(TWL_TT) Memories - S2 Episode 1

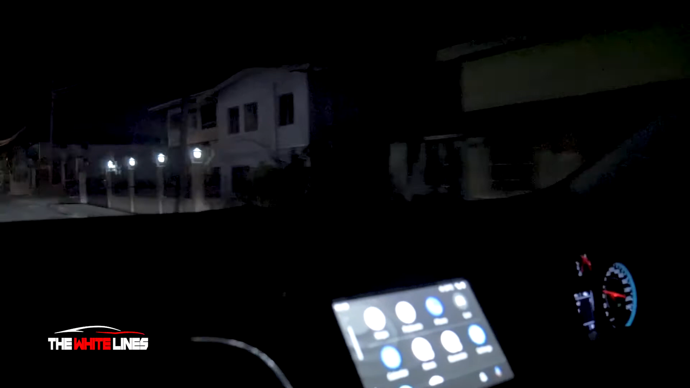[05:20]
kind of in the back roads of San Fernando area, somewhere down here.
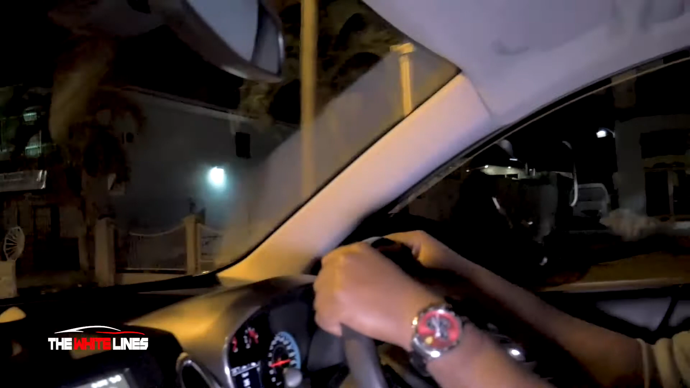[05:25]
And the car has decided to make this chiming sound. And I have no idea
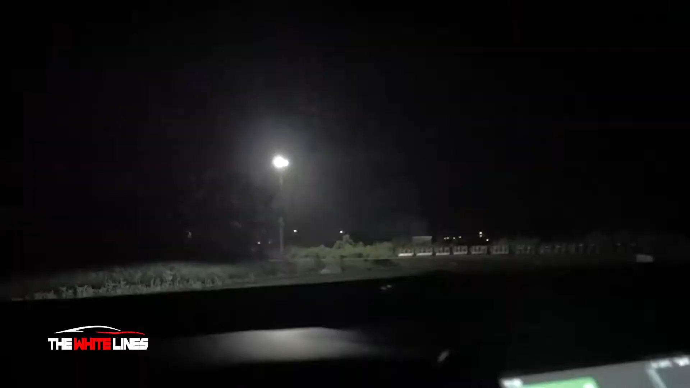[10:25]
I think a little bit of tiredness started to set in.
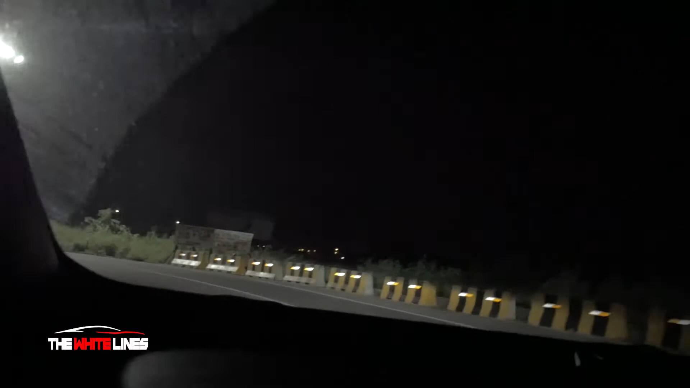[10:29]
Good news is, it's since we're making this trip at night, the road is pretty clear, there's not much traffic, so there's not much, you know, to frustrate us as we drive.
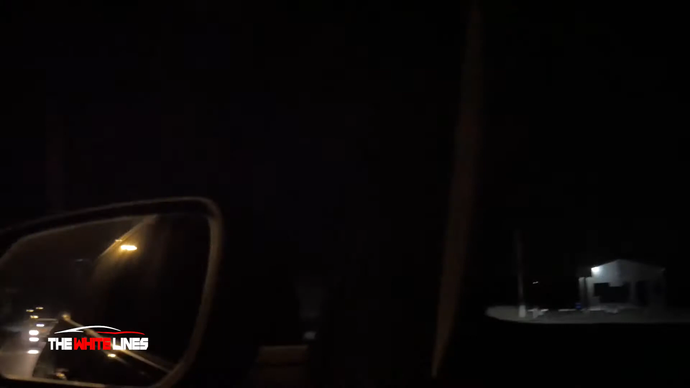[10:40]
Just enjoying the bay in my Chevy Equinox.
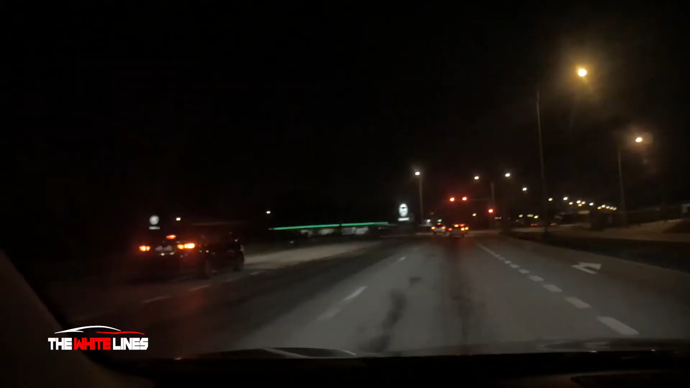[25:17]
Alright, so we're in the final stretch here now. The sky is starting to turn that milky blue color. It's not dark anymore. You can actually see a little bit of light coming through.
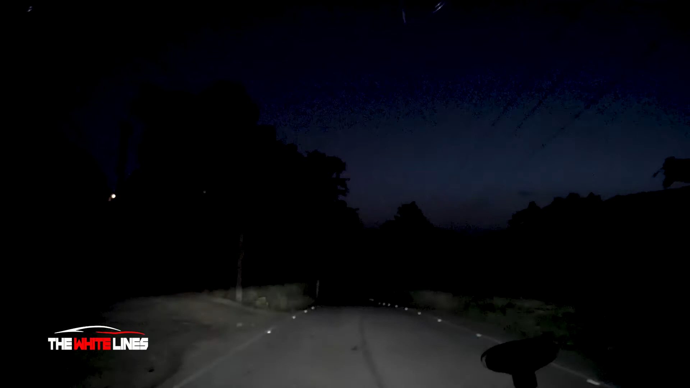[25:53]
And we're still not at the beach. We're trying to be as safe as possible, trying to maneuver our way through this North Coast Road. But I think the burning ball of fire might be trying to make an early appearance today. So we still have a little bit of ways to go before we actually hit the beach.